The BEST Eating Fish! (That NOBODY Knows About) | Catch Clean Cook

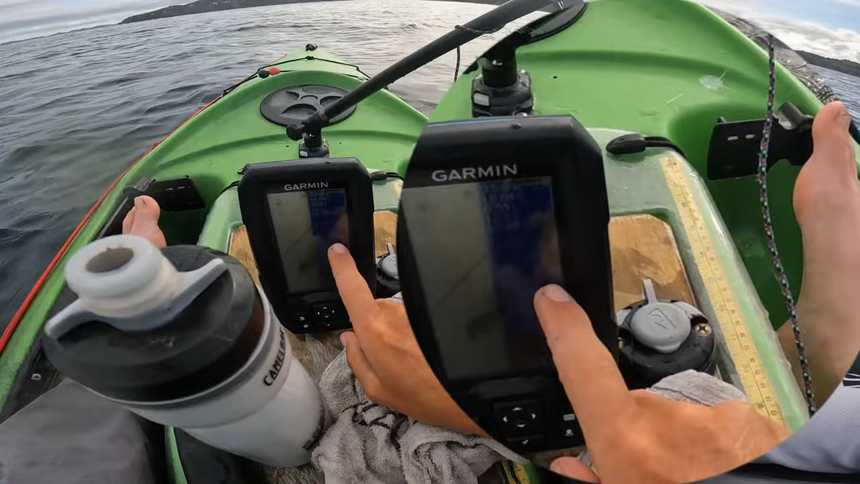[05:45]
I hope you can see that. Big bait ball dropping into it. Should be on here.